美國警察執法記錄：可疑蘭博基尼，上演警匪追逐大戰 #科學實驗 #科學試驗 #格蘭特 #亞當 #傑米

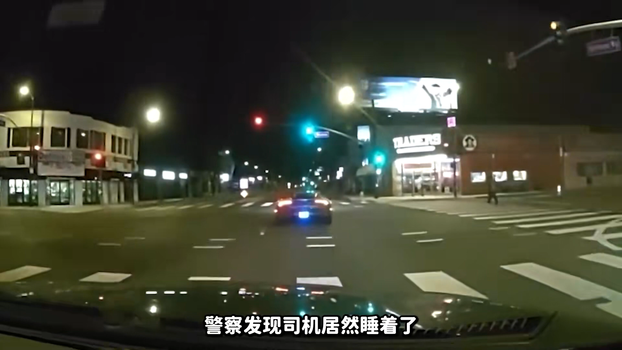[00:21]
居然睡着了但兰博基尼看到身后有警察直接开溜警察大脚油门跟上了这辆可疑的兰博基尼眼看距离越来越远警察只好拉响警笛兰博基尼见状后只好乖乖的停在了路边警员随后下车慢慢靠近兰博基尼准备进行盘问
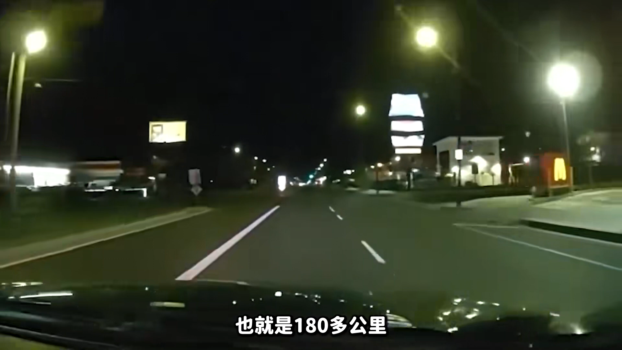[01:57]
里警车这速度根本追不上而且大半夜的很容易发生意外不出意外的是意外发生了追逐了几个路口之后警察发现街道上全部是碎片很
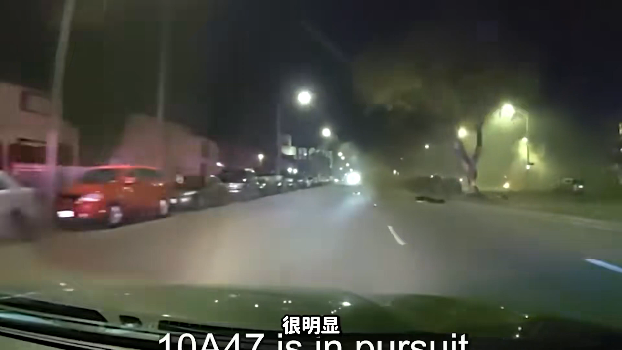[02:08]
明显这辆兰博基尼撞上了路中间的隔离带更可怕的是这辆高速行驶的兰博基尼被撞得一分为二警察检查了现场发现司机不见了踪影那么司机去哪了呢